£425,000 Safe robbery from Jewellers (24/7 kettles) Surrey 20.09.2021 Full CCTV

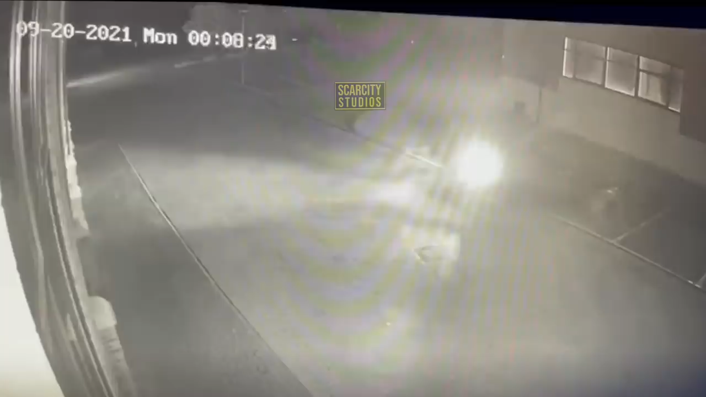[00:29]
They then make their way to the front of the building where they smashed the security doors with a sledgehammer.
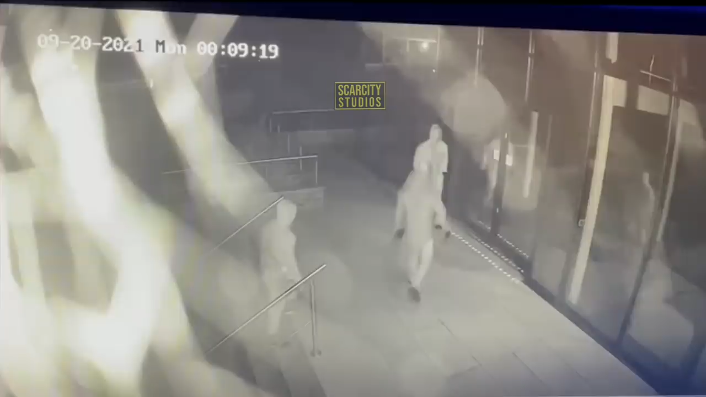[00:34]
I'd like to thank the owners of 24-7 Kettles for providing the full CCTV of this incident which was understandably upsetting. After entering the building there is then a second security door and they smashed this also with a sledgehammer. There is three floors of offices in these buildings and it was only built in 2018 and of course they're light and airy and modern but also the reality is that they're very open and glass is easily broken through.